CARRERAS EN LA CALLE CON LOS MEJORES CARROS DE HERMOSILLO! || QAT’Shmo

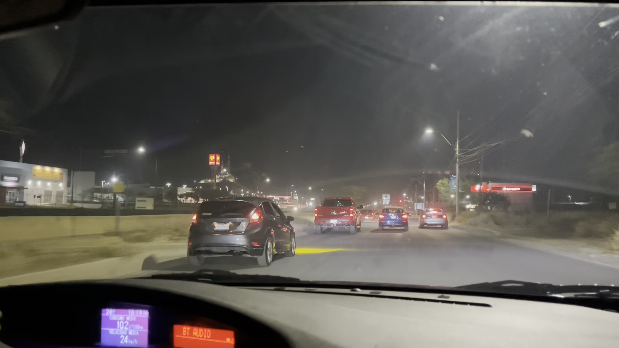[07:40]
Vamos rumbo a un lugar donde se van a hacer las carreritas. Vean, vienen todos hechos un cagadero, pero vamos a ver qué sucede aquí en el camino. Ahorita los mantengo informados, gente. Vienen hasta honderos, gente, por aquí nada más.
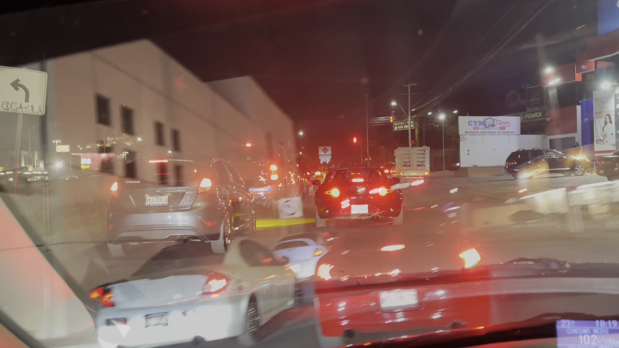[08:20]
Ahí están los dos neones, gente. Ay, no más.